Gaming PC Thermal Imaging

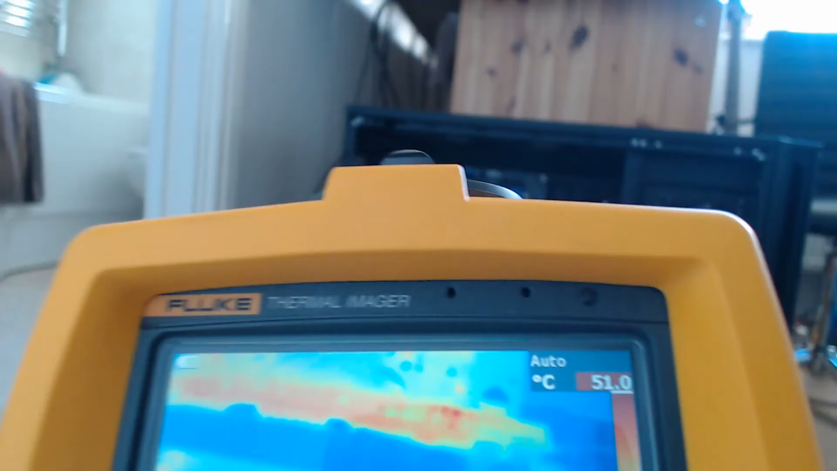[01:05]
you can see just how hot the graphics card is.
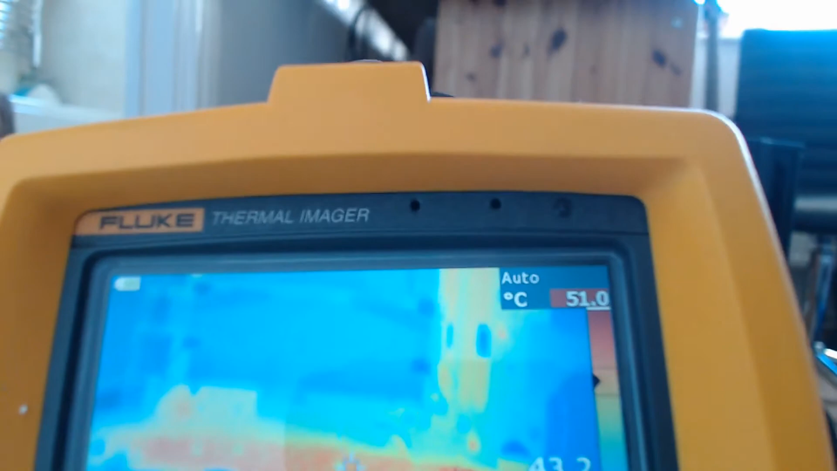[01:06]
On screen: scale top 51.0°C
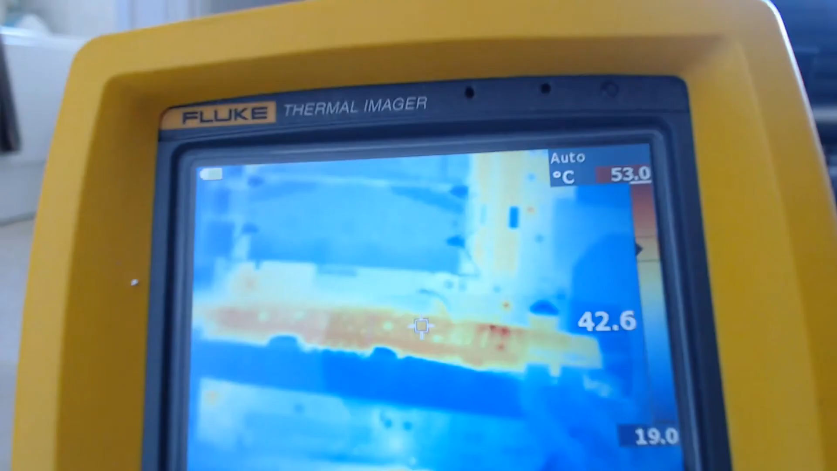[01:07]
On screen: scale top 53.0°C, scale bottom 19.0°C
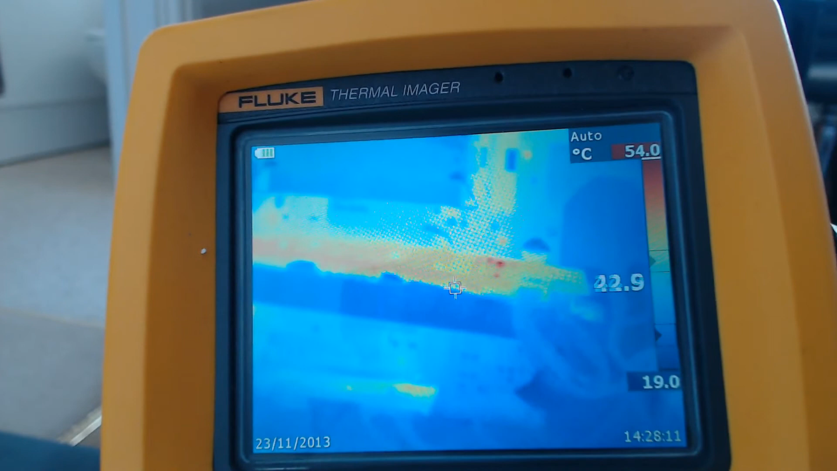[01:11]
On screen: scale top 54.0°C, scale bottom 19.0°C
The graphics card is currently running, well, it's not running at 40 degrees, but it is. The overall heat of it is about 40 degrees.
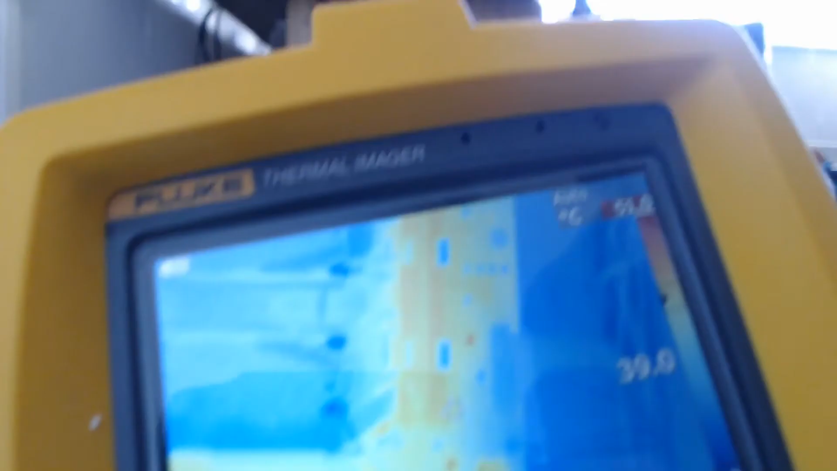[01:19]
So let's take some thermal images now, and then you'll be able to get a better,
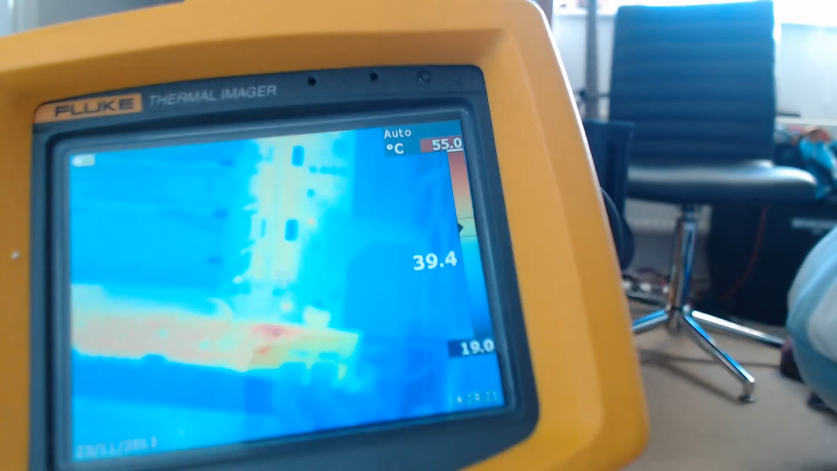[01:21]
On screen: spot 39.4°C, scale top 55.0°C, scale bottom 19.0°C
less shaky look at the computer.
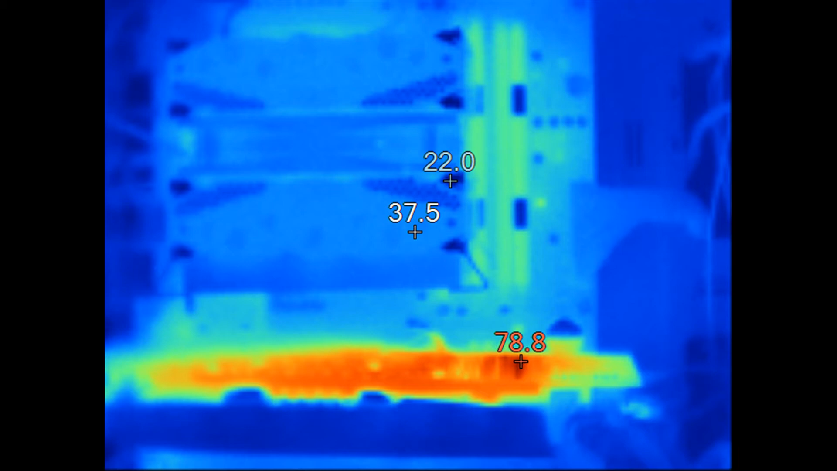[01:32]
As you can see on the front of the case, through the hard drive bay, you can see that two of the bays were perfectly cool. The SSD and the secondary hard drive looked perfectly cool, but the very top hard drive was glowing red. This basically means, obviously, the top hard drive is running harder.
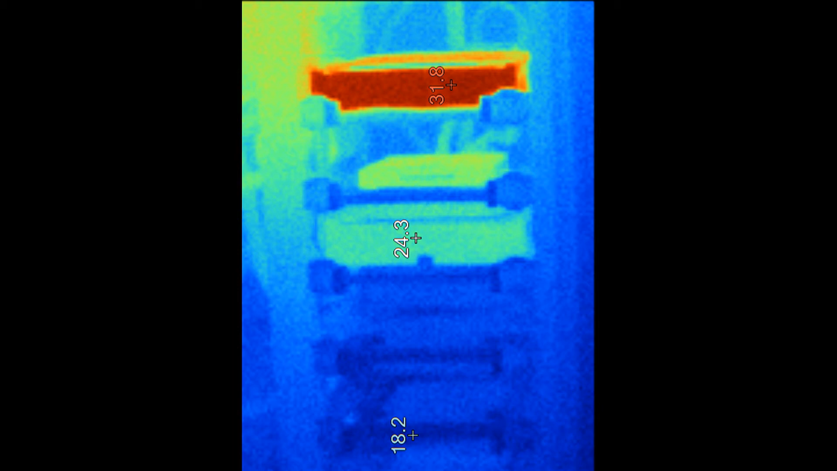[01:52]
But if we take a look now, you can see why.
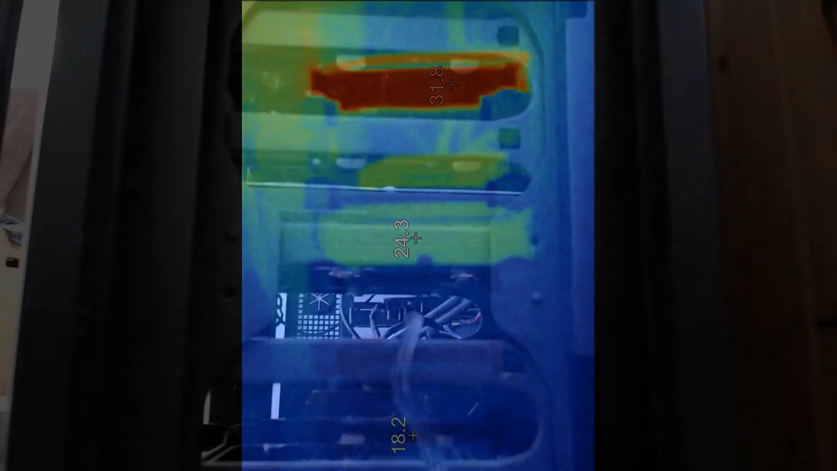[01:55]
Right then, so this is the front intake of the computer, and as you can see, we might not be able to actually, but there are two fans behind the hard drive bay, sucking in cool air from the outside.
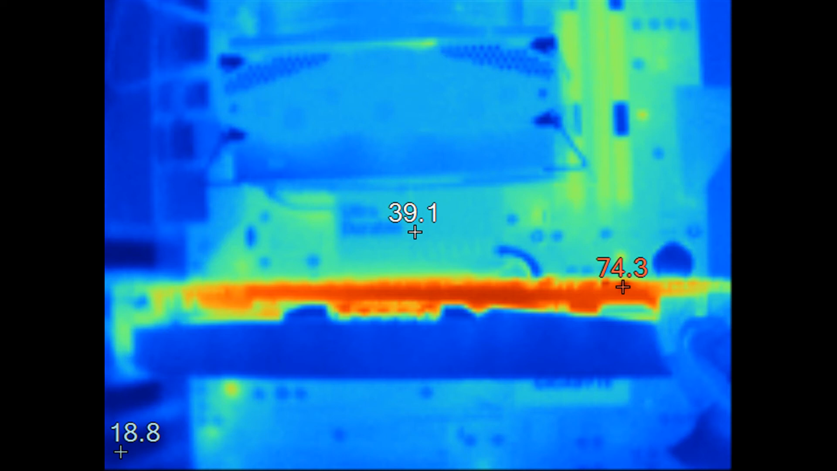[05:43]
Now looking at the results after the computer has been running some intensive processes, the biggest difference that I can see is there's a massive pocket of hot
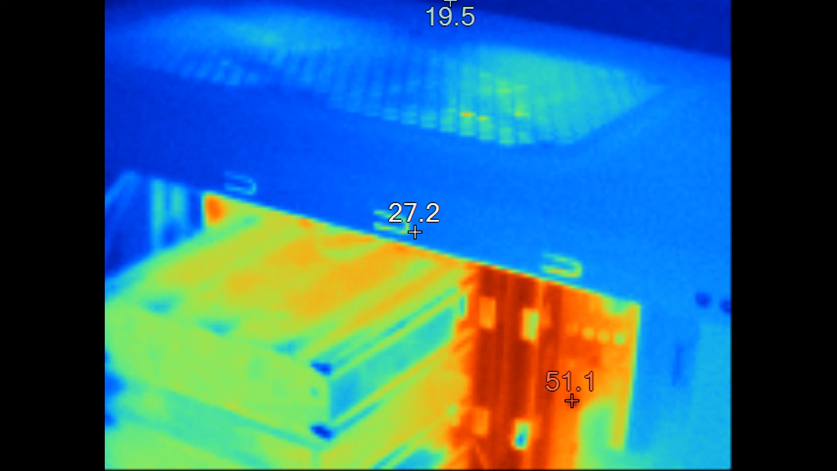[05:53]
air and heat around the heatsink. Not on the CPU heatsink itself, but around it.
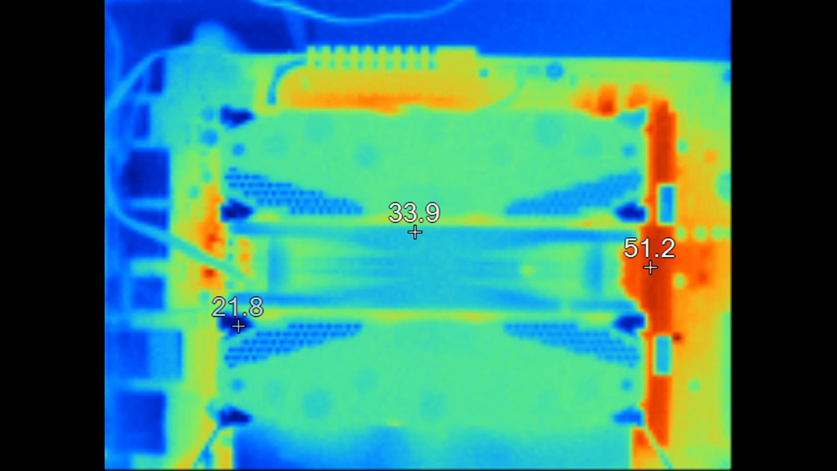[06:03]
The whole motherboard around it just seems to be really, really hot, especially the RAM. The RAM is actually glowing red hot whereas the CPU cooler itself is still blue.
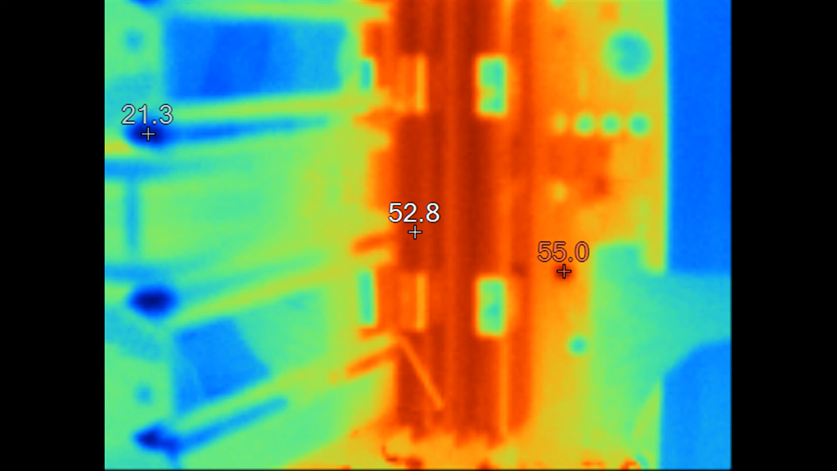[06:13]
The same can be said for the rest of the chipset around the heatsink. It's all relatively hot.
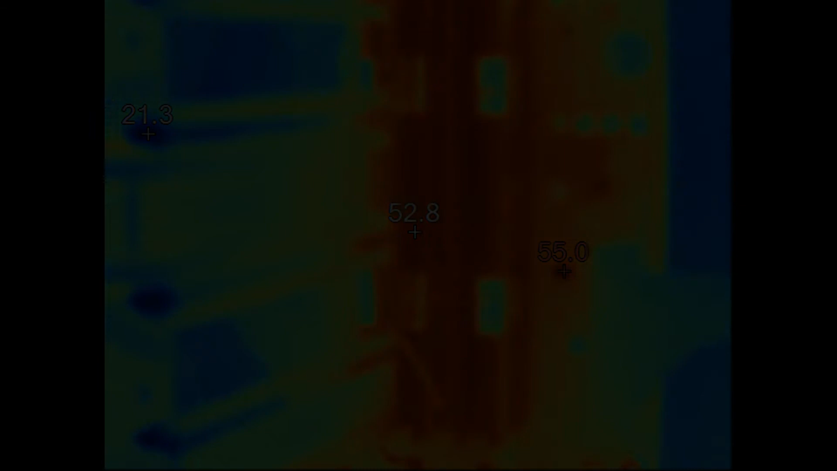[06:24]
So looking at the main differences between when the PC is running flat out and when it's idling is not actually the CPU or the GPU temperatures,